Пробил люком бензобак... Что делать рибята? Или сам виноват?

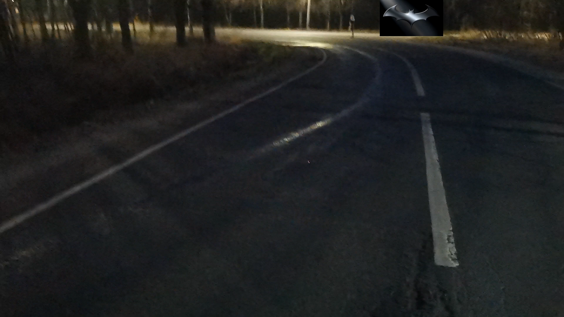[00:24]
получилось? Ехал по дороге, наехал на люк, он открылся и пробил бак. Проехал немного вперед, не сразу понял, что случилось.